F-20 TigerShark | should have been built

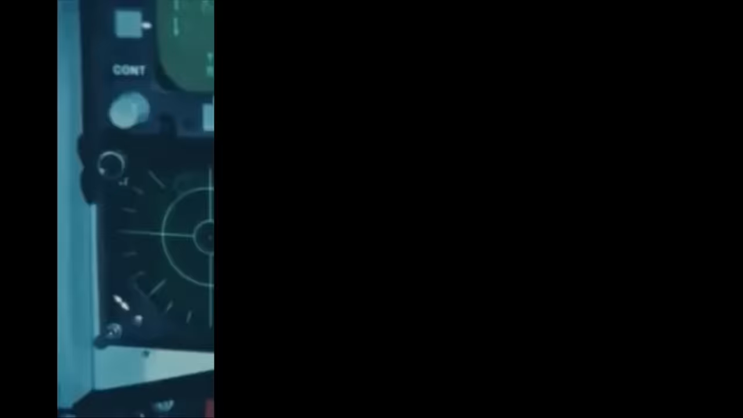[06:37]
The F-20 was equipped with a General Electric AN-APG-67 multi-mode radar, which offered a wide range of air-to-air and air-to-ground modes.
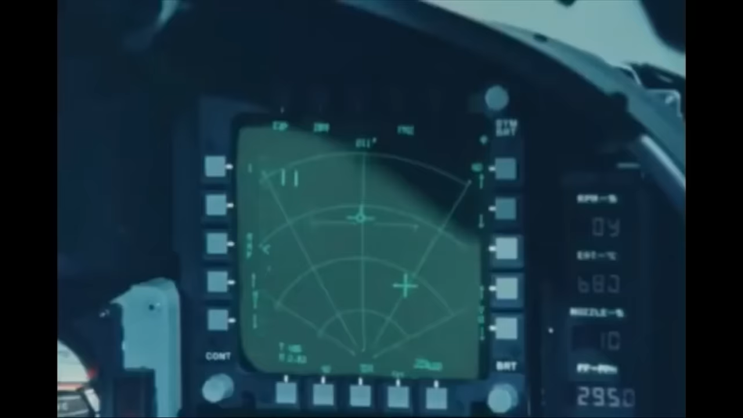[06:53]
The nose of the F-20 is relatively small, and the designers had to work with these space limitations. Yet somehow they were able to get everything to fit inside an area measuring less than 1.9 cubic feet.